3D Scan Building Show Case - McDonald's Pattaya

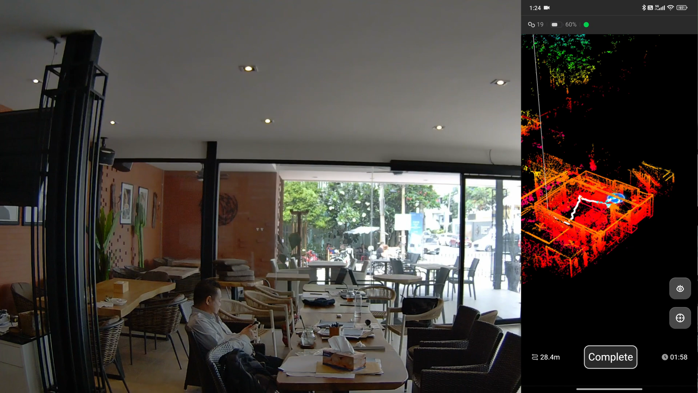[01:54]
This is the part where I changing the room.
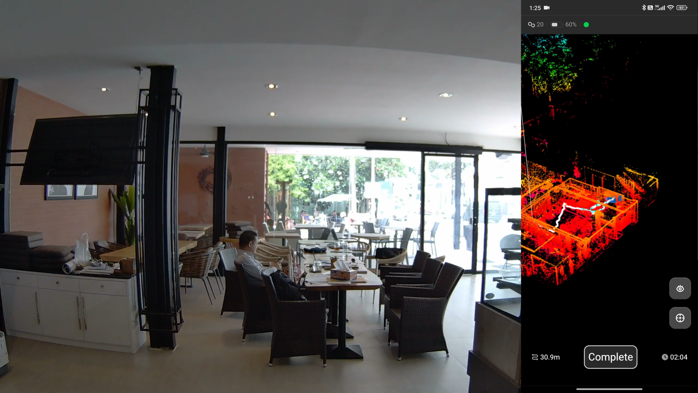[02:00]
I need to walk backward so that the scanner can see what it has seen before and then I need to slowly turn in a different angle so it can see both rooms at the same time.
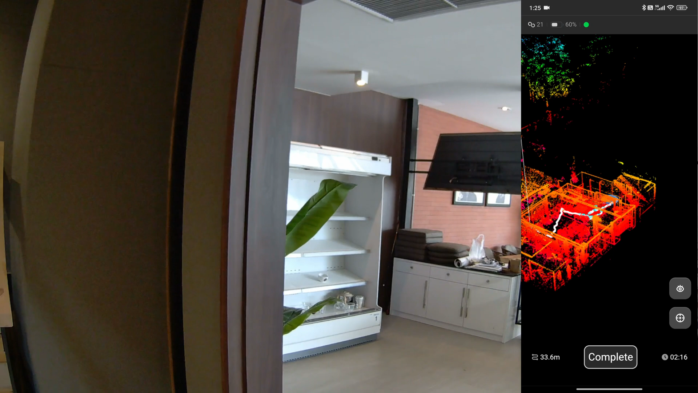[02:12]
This scanner can see 270 degrees of angle so it can also see what's behind the scanner.
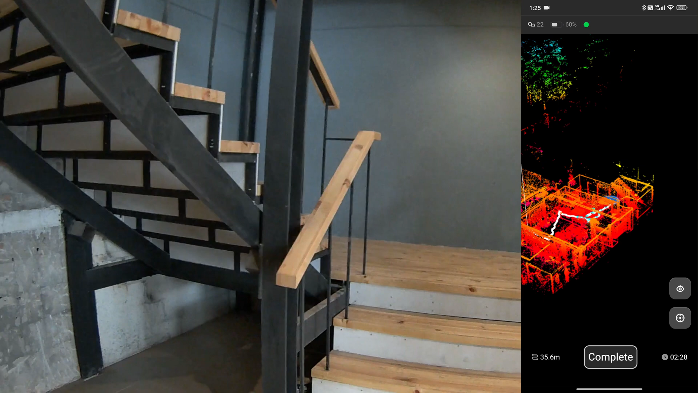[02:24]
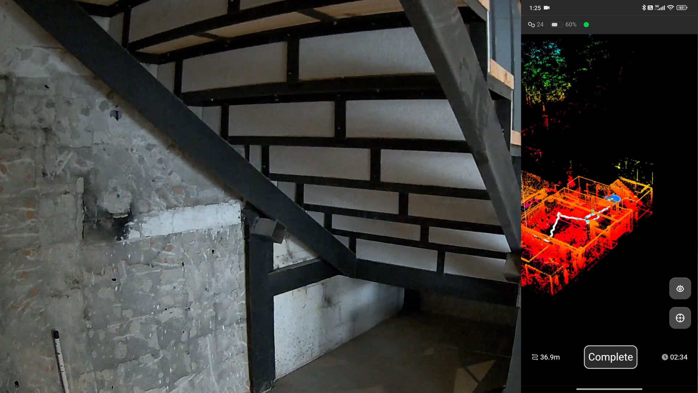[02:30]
When scanning a small room like this toilet,
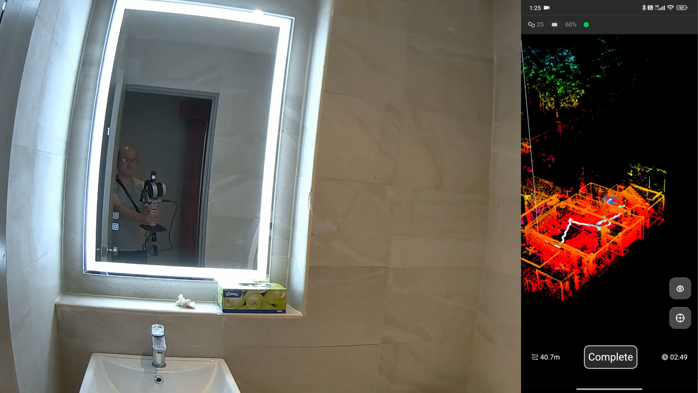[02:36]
I do not need to enter the room, I just stick my hand inside.
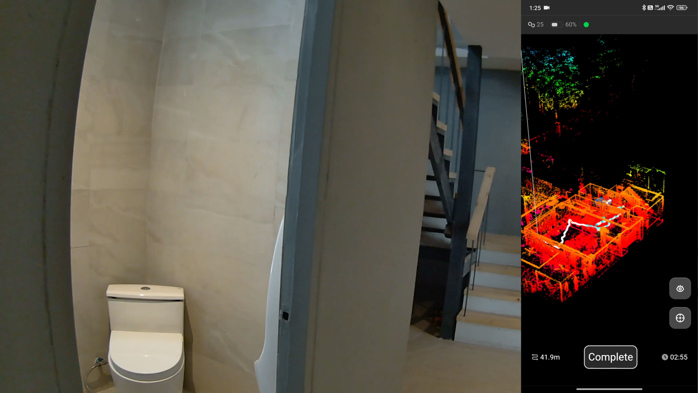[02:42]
If I suddenly move into a small room like this toilet here,
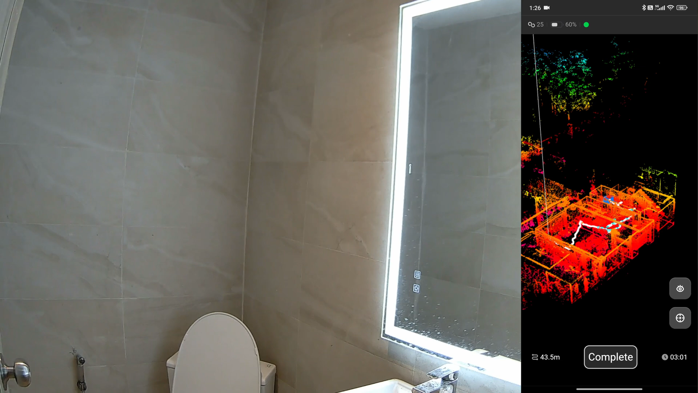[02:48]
the scanner will lose the visual of a larger room and it will align the walls incorrectly.
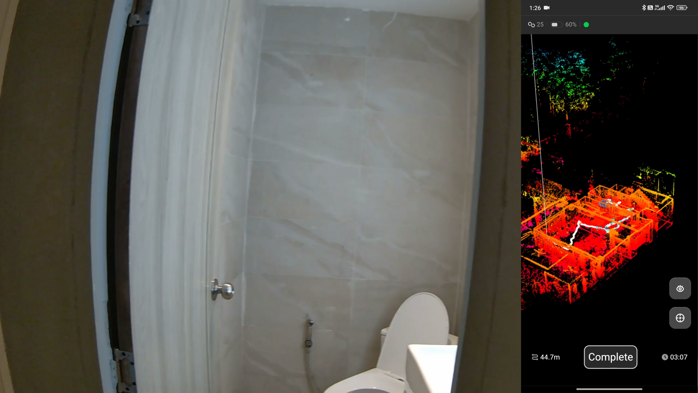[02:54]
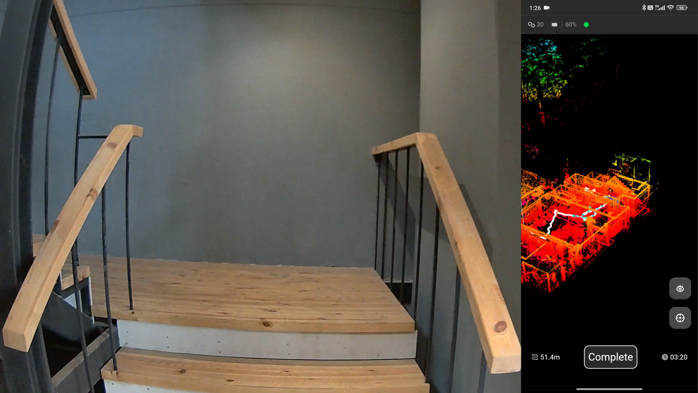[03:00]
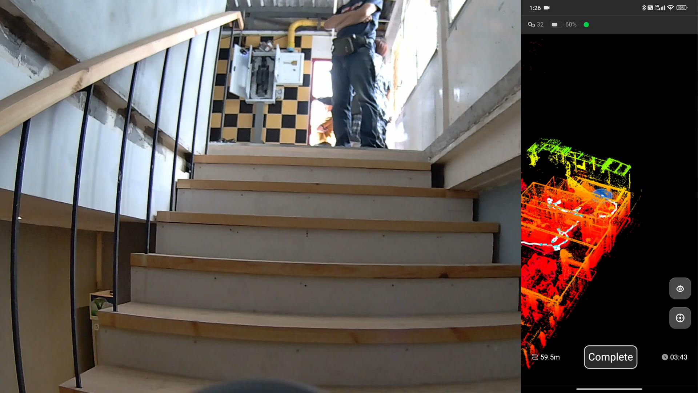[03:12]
There are too many people in this room.
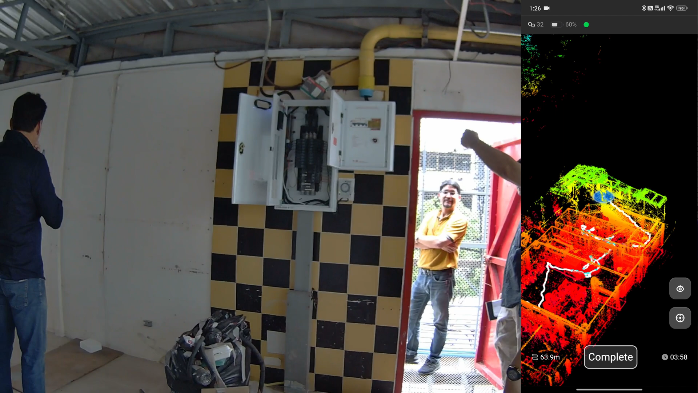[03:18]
Actually, there shouldn't be anyone here because the moving objects can cause the error.
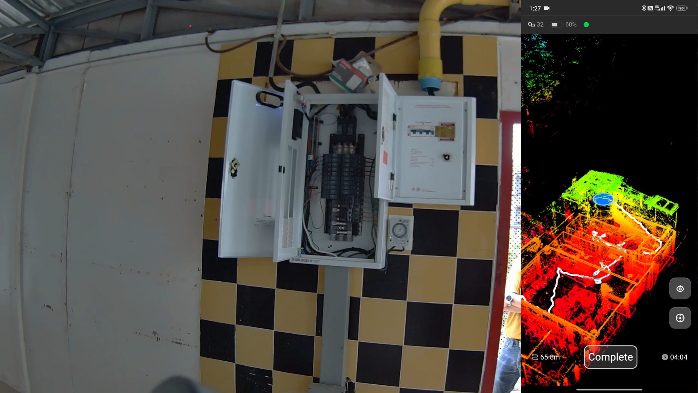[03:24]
This hallway will be my overlapping
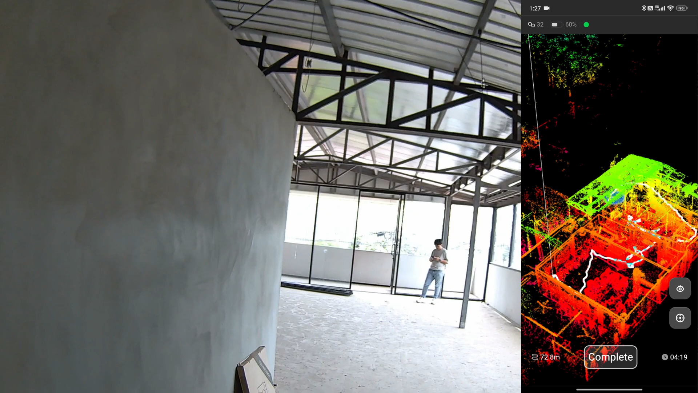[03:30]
area so that I will align the first scan and second scan with this hallway.
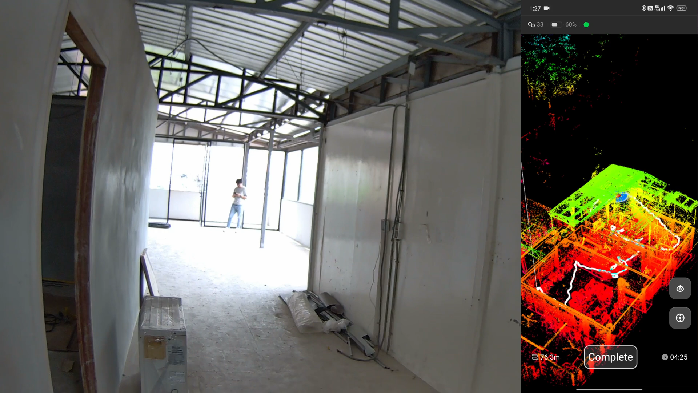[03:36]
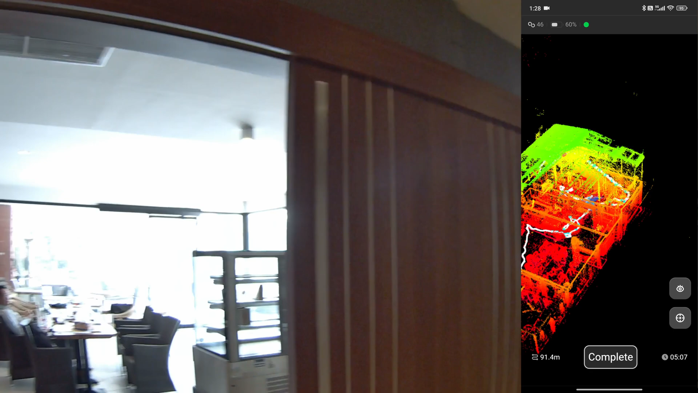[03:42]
I am walking back to the starting point to close the loop which is necessary for SLAM scanner.
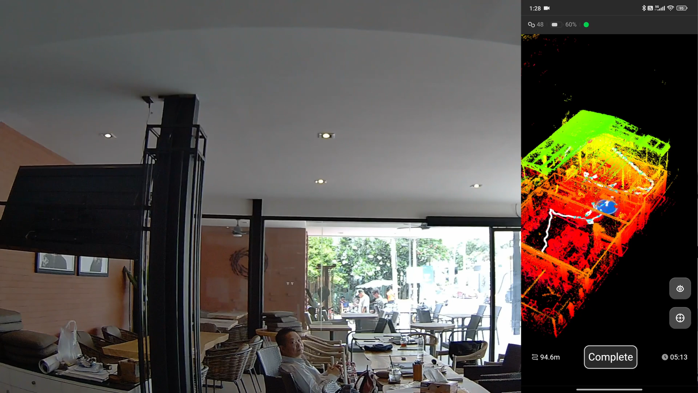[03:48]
All the accumulative error causing by the drifting distance will be correct in this process.